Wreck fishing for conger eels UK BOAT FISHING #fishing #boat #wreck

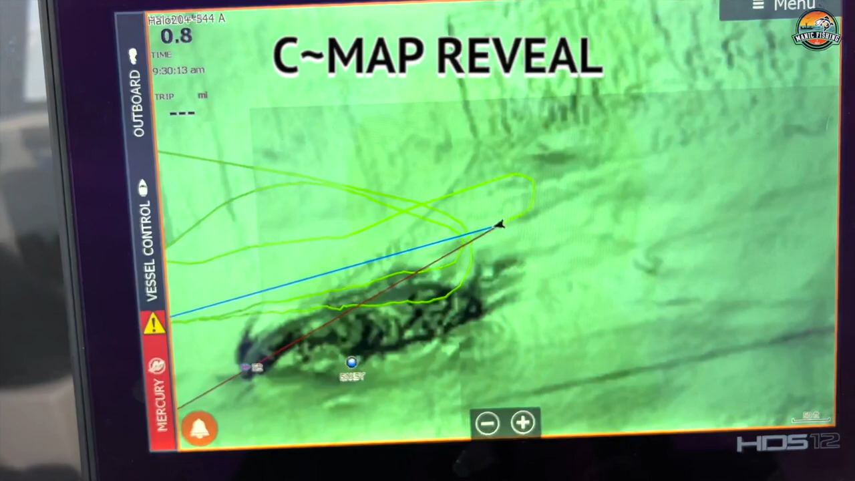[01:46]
See where we're drifting now? We've got a drift line set up.
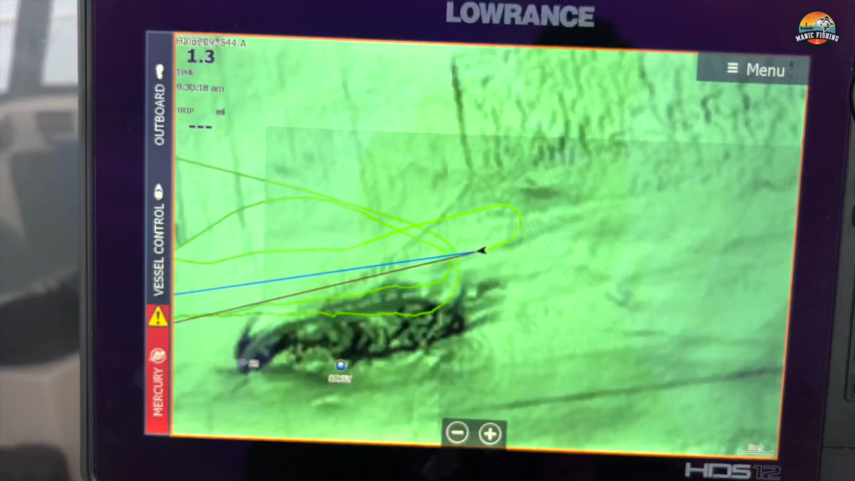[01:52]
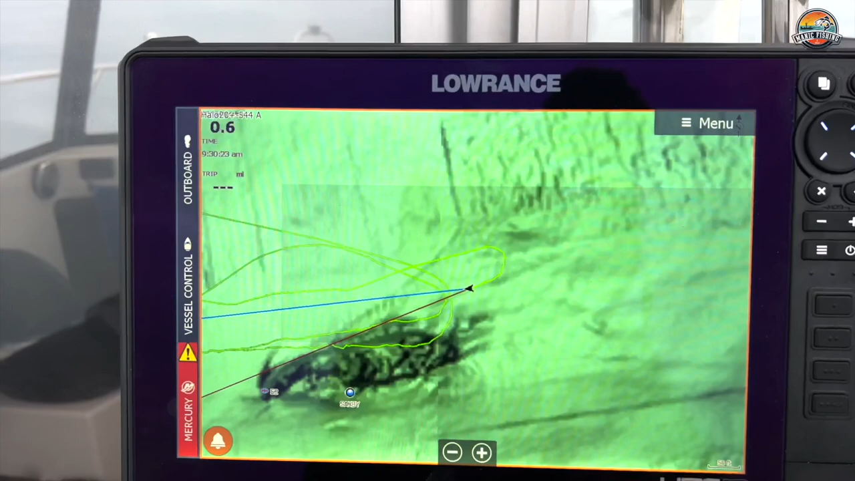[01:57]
So this will be the third pass, and then I'll drive back over my line, and then hopefully we should anchor exactly where we want to go.